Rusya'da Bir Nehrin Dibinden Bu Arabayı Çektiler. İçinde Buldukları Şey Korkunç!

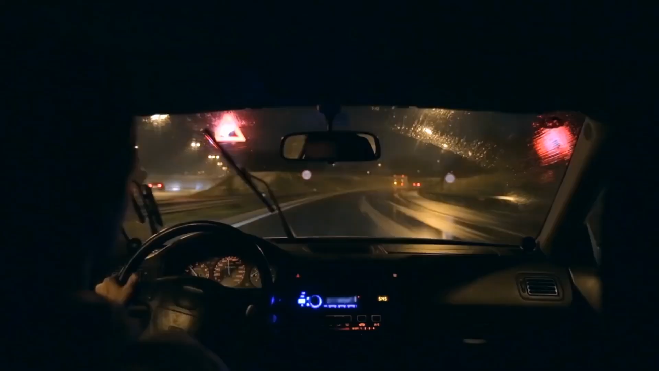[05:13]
Karanlık olduğu ve fırtına yağmuru şiddetle yağdırdığı için ilerideki nehri görememiş olmalıydı. Ve araba küçük kenardan oldukça derin su kütlesine gitmiş olmalı.